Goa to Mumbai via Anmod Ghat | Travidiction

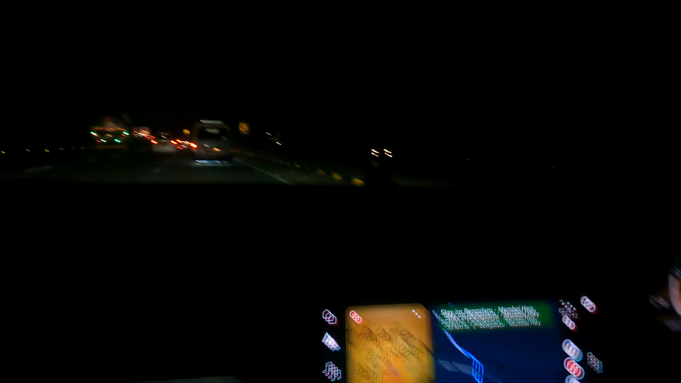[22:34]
क्या हो रहा था ना, गाने के बिना बहुत नींद आ रहा था, तो इसीलिए हमने टी ब्रेक भी ले लिया, और अभी 1.5 घंटा बता रहा है गूगल मैप्स।
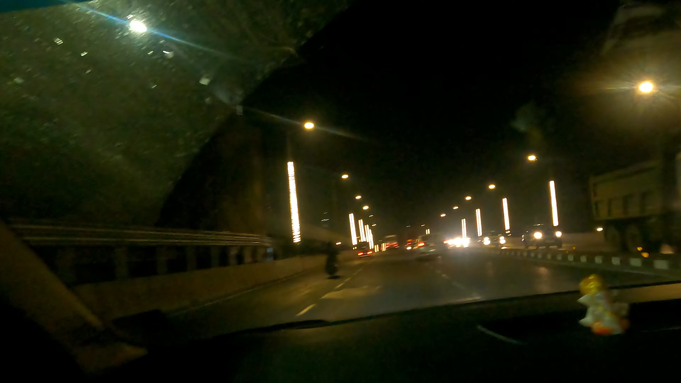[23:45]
अभी ठाकुर विलेज की तरफ घुस रहे थे लेकिन ये तो फंस गया। आगे से ये आगे वाले फ्लाईओवर से चलते हैं, यहाँ से निकल पाएंगे क्या? नहीं, ये ऊपर से नीचे गिरा होगा गाड़ी।
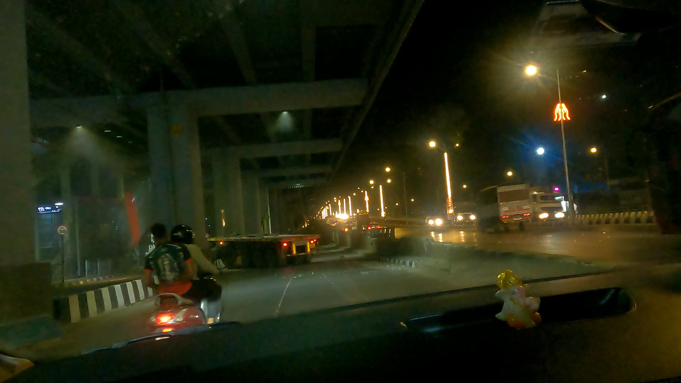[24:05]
नहीं, ऊपर से नहीं गिरा होगा, टूटेगा ना। हाँ, पीछे जा पाएंगे क्या?
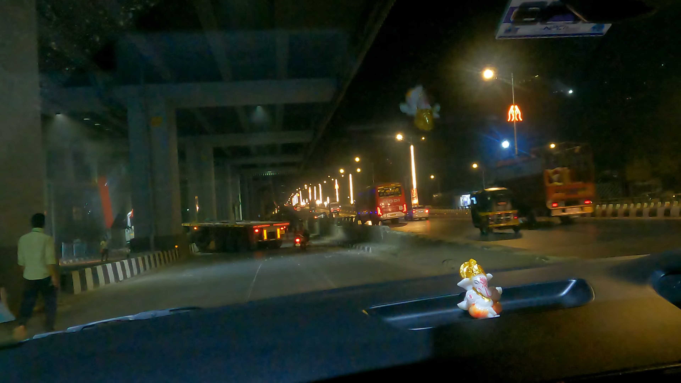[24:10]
पत्थर है, नहीं निकल तो पाता, लेकिन वो पत्थर है ना, पत्थर हटाना पड़ेगा। बेटर है हम लोग निकल जाते हैं।
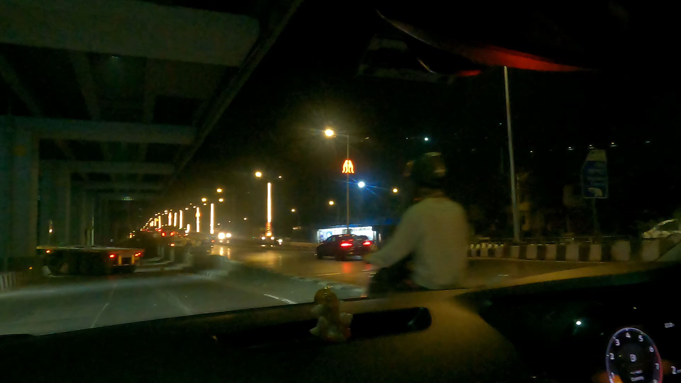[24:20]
देखो फ्रेंड्स, लास्ट यहाँ से जाके राइट टर्न लेना था सिग्नल से मेरे घर के लिए, बट नहीं ले पाए हम लोग, नहीं ले पाए। शिट यार, ये पूरा तोड़ा है, इसके ऊपर से कूद के गया होगा गाड़ी।